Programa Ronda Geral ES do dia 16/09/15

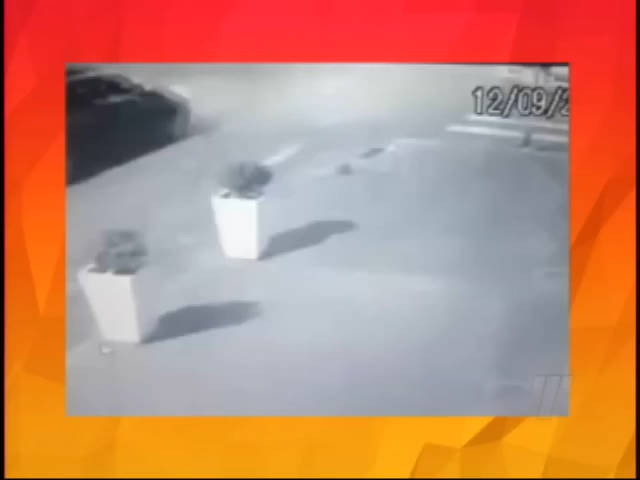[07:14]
Bairro Santa Mônica, em Vila Velha. Madrugada do último sábado. Dois rapazes caminham tranquilamente pela calçada. Vários veículos também passam pelo local. As câmeras de vídeo monitoramento de um comércio filmam toda a movimentação. De repente, o inesperado acontece.